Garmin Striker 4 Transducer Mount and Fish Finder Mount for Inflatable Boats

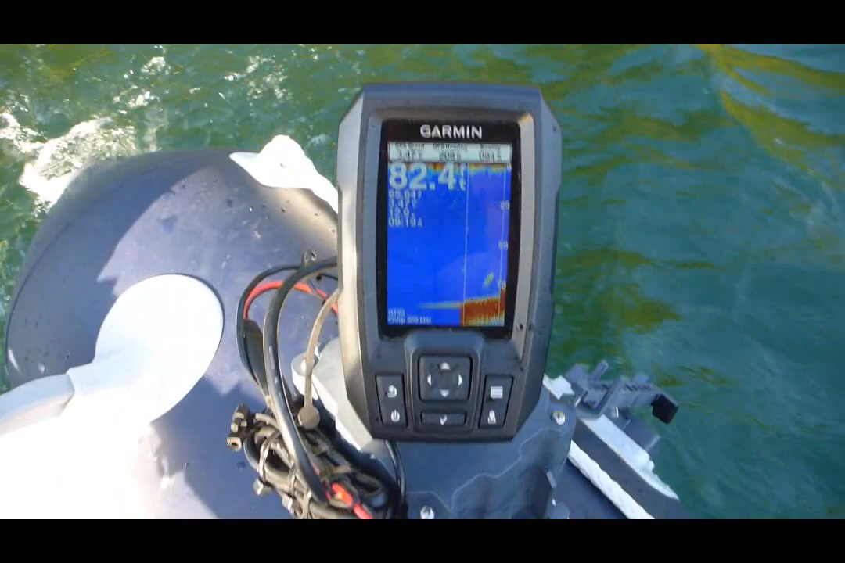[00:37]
They're easy to use, very effective, very powerful units.
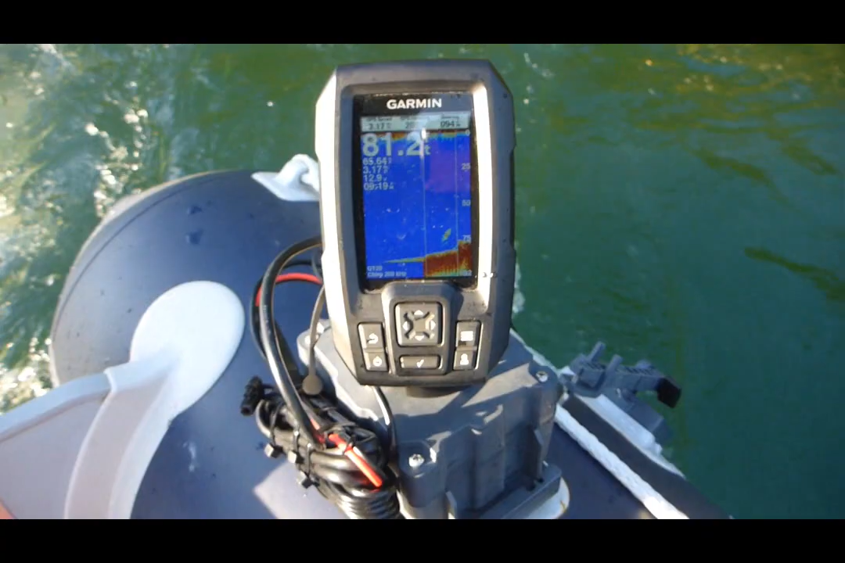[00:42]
I'm a big fan of the DV series, they brought out the new CV series,
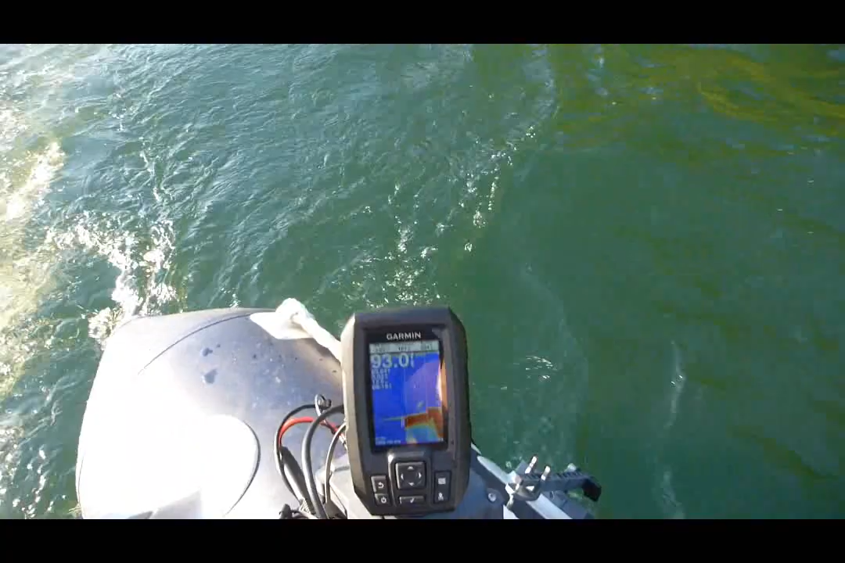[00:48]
they don't actually have a down imaging element on those transducers anymore so I'm not as much of a fan as the I once,
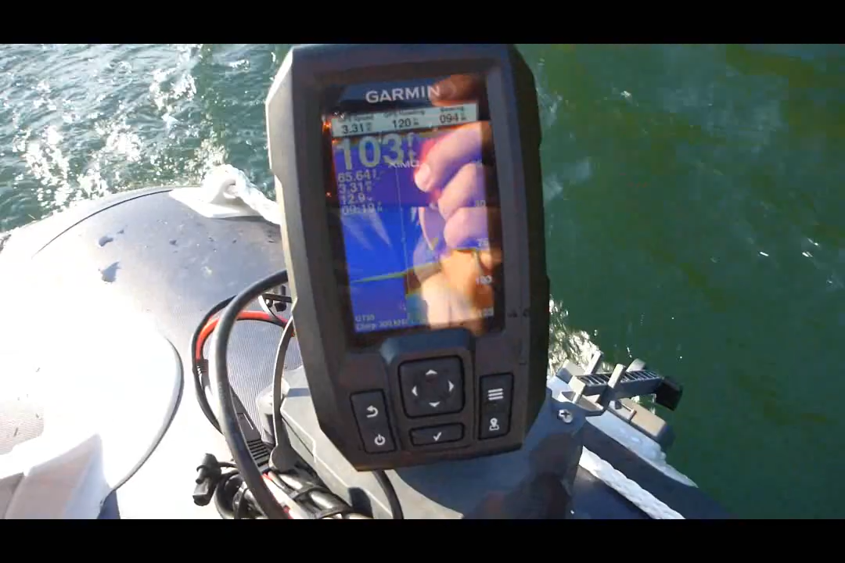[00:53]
as I am of those newer units as
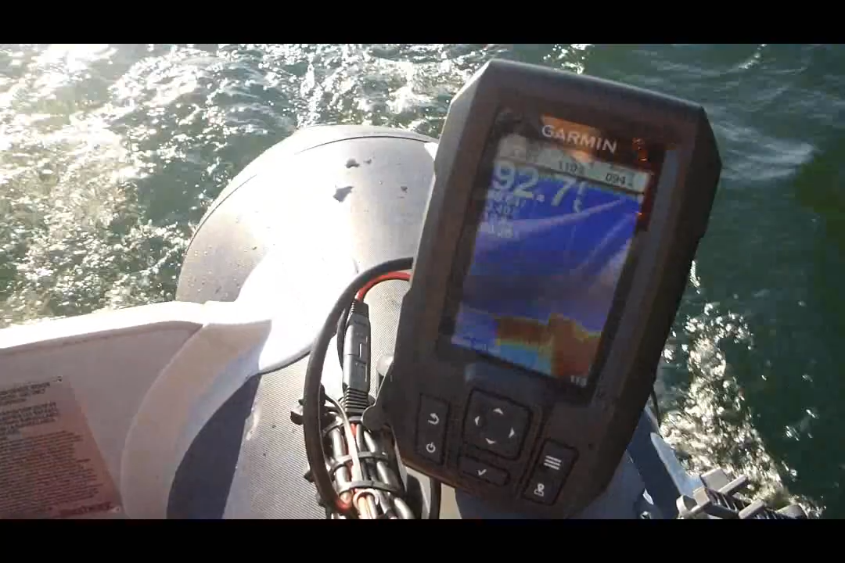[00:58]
compared to these older ones that have true down scan imaging elements in them.